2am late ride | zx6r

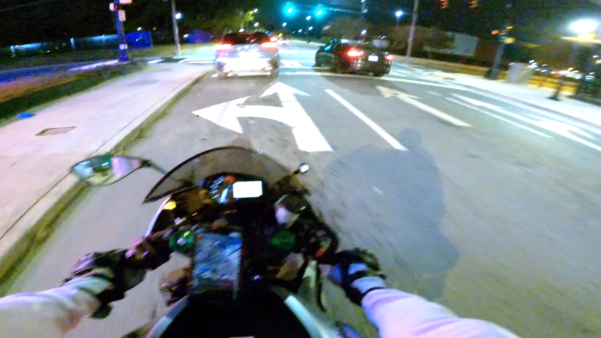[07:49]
Stop, bust this left. Yeah. I'm gonna find a
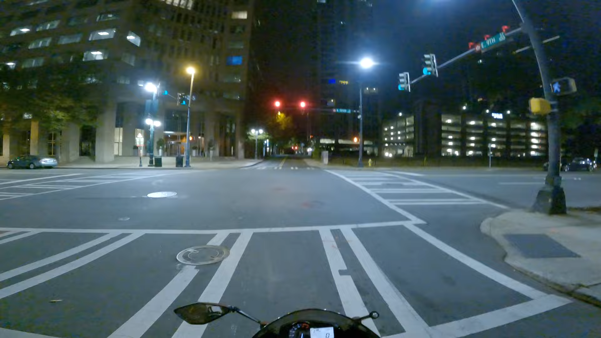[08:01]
parking garage to where I can look at this color. But that's what I wanted to say, but I ain't gonna find no garage for real. Shit is one's out here, but I don't feel like looking for that shit, you know what I'm saying? It's kinda cold out here, you know what I'm saying? It's a little chilly. Oh yeah, Christmas lights.
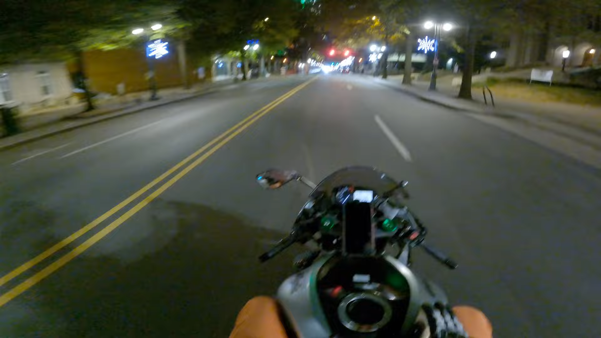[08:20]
Thanksgiving ain't even come up yet. I love it, I love it, I love it. I'm probably waking people up and shit. I be forgetting homeless live during the night. I feel kind of bad. I ain't gonna lie. I feel kind of bad.
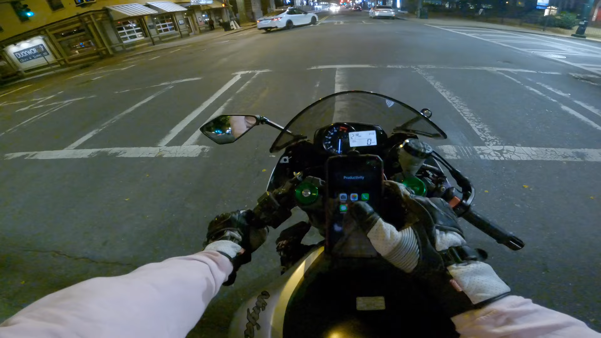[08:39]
But hey, it's a turn out here, B.